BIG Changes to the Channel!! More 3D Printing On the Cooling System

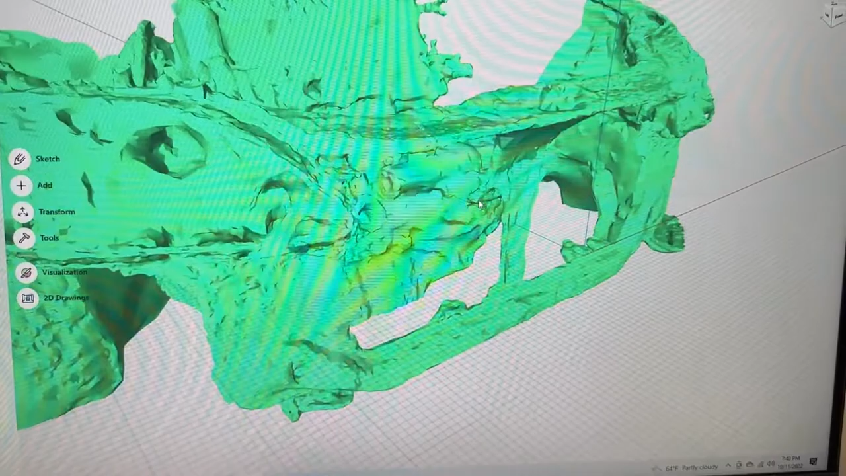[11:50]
And we need to take those measurements and go from the body unit to the intercooler,
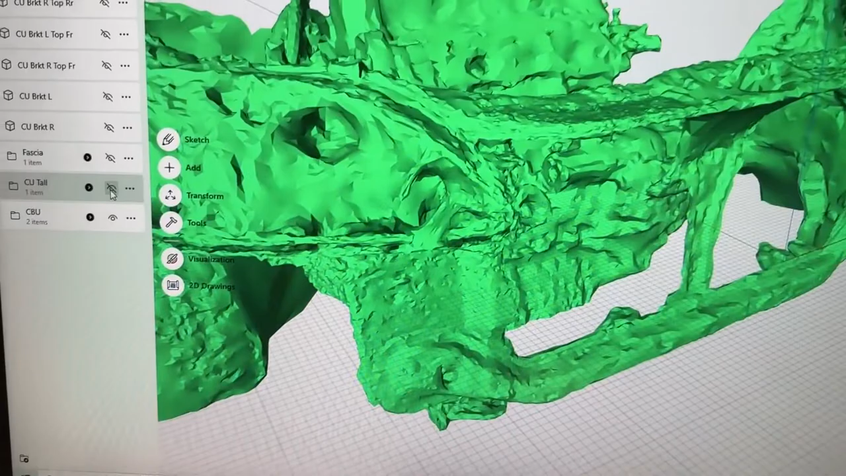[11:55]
which I'm calling the cooling unit tall because it is the intercooler and radiator kind of in a tall formation.
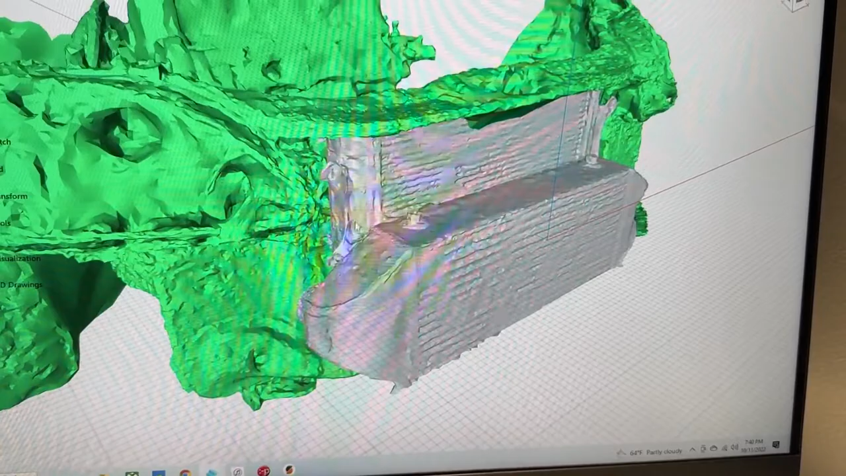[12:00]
And then this is my CBU bracket top front,
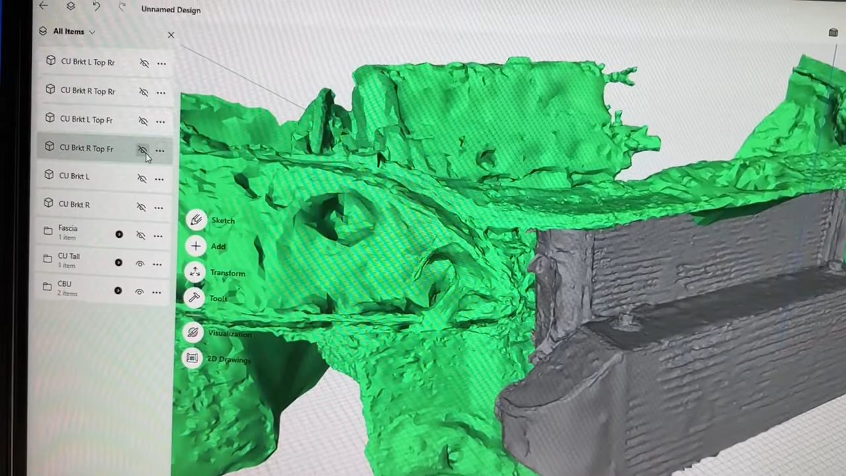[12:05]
right top front. So that is this one.
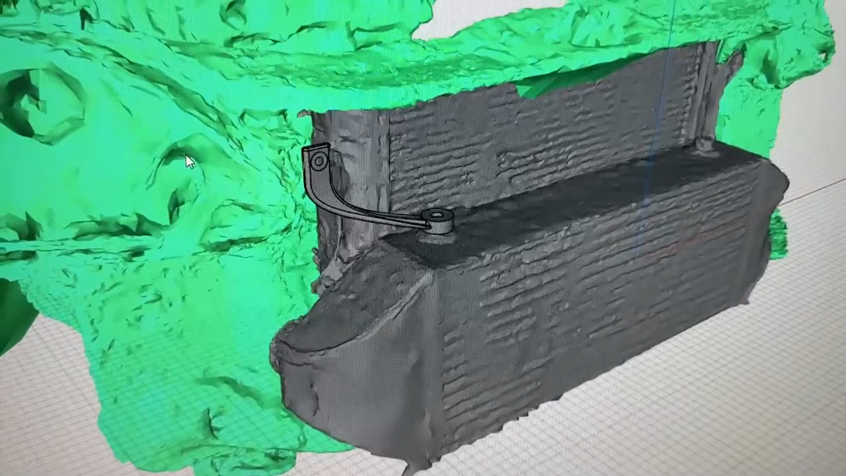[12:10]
So that is what I came up with for this. This is preliminary. This is probably not gonna be very strong. And then the rear on the right side is this guy right here.
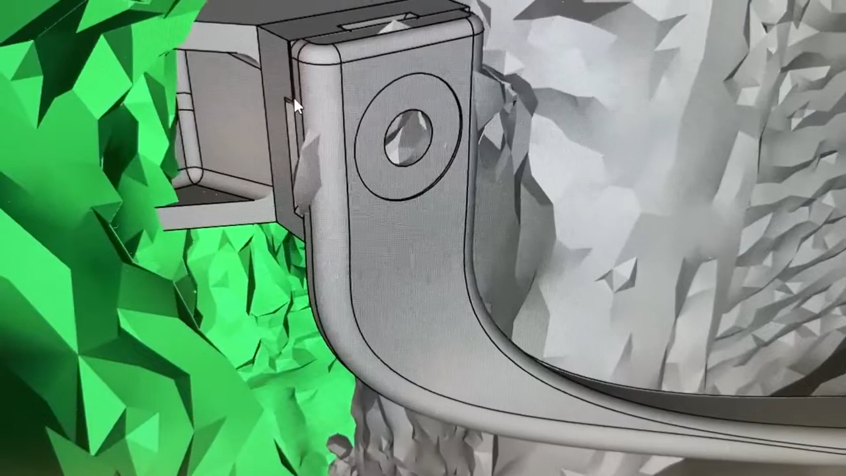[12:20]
So as you can see, it kind of goes from the intercooler.
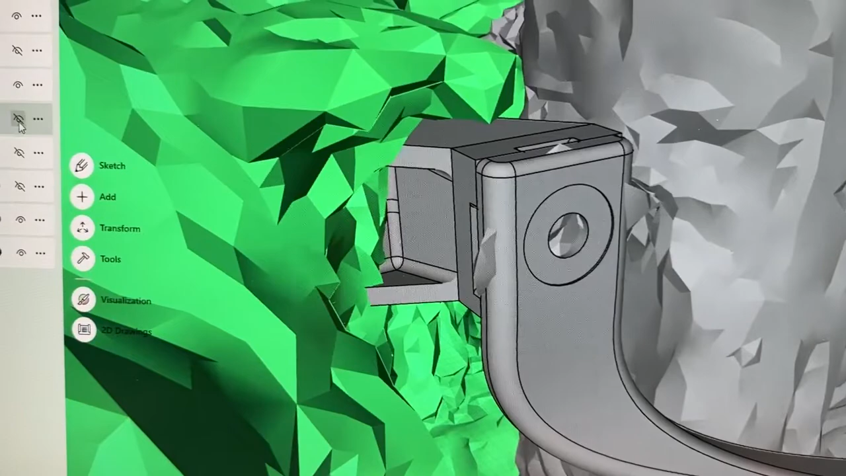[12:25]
It's supposed to, let's see here, it's supposed to kind of straddle the intercooler.
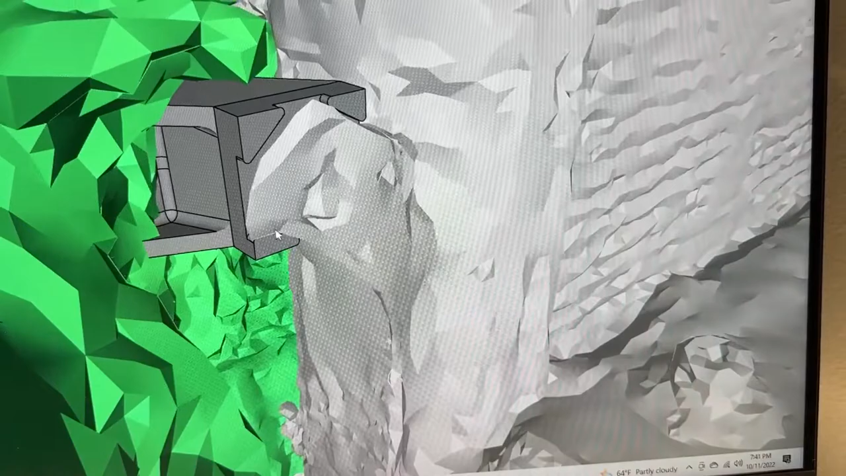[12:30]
Chances are this won't be very tight. It has trouble, this can has trouble like with tight tolerances. So these will definitely need modified.
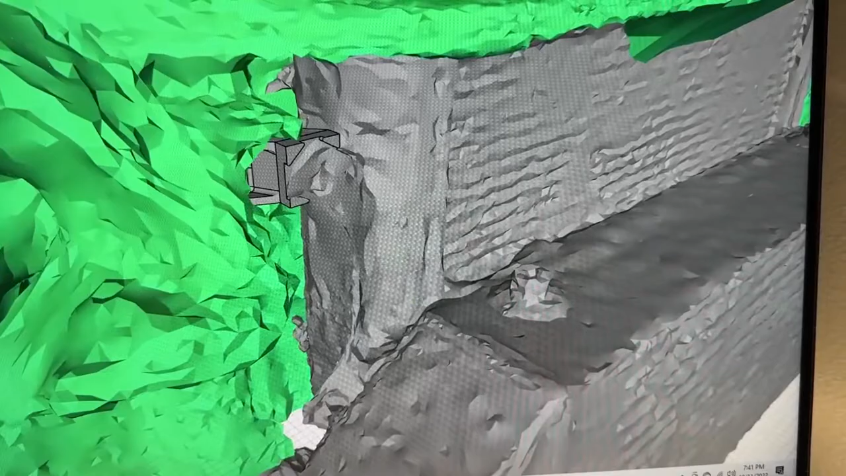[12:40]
This guy down here on the intercooler itself probably will fit pretty well.